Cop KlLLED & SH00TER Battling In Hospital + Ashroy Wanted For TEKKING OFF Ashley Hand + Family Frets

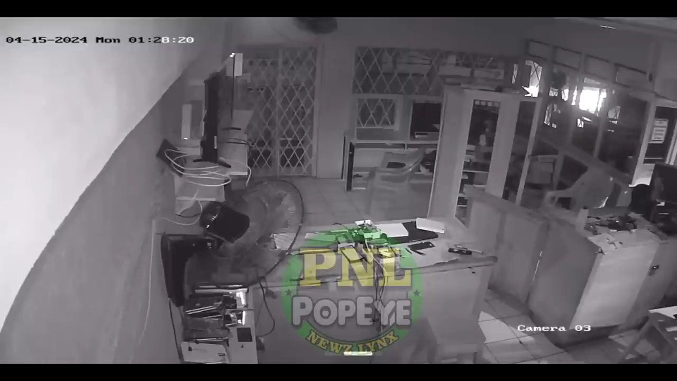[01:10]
at james avenue in orchard else in the parish of sentan reports are that the operators of the shop they securely locked it up saturday night april
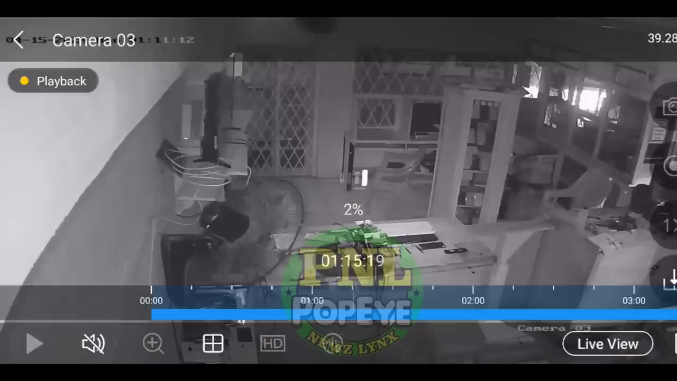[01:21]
13 yesterday morning monday april 15 about nine o'clock it was observed that the shop was broken into when further checks were made it was observed that a hoodlum or hoodlums broke the glass to the front door the locks and the grill were then broken off a hoodlum then entered the store where he pry off the lock of a standing showcase and stole
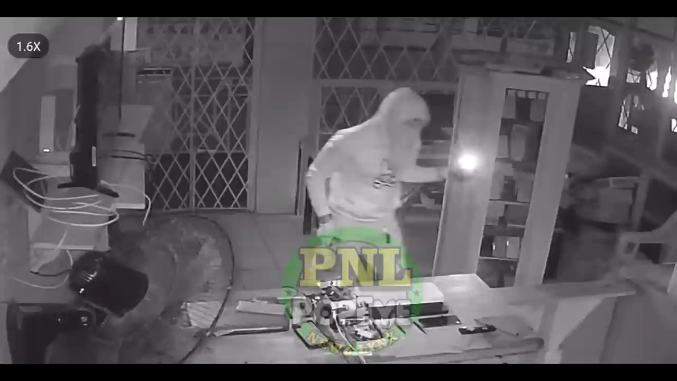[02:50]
hoodlums they entered and stole a total of 17 000 united states dollars 2 400 canadian dollars 1 600 pounds and 2.3 million jamaican dollars the hoodlums they then made good their escape just like that over in the parish of saint james detectives at the montego bay
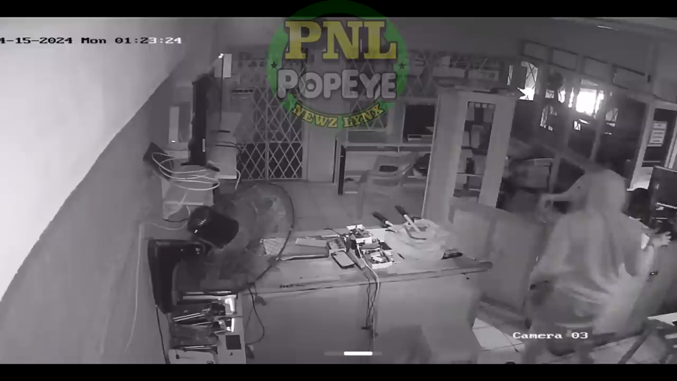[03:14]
siswa office they have arrested and charged a 21 year old security